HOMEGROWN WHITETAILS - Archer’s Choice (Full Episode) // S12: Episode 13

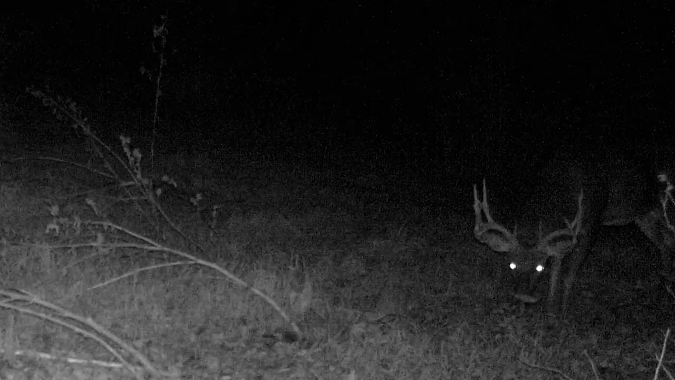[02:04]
And he's down there in the bottom, and he's not up on the food plot.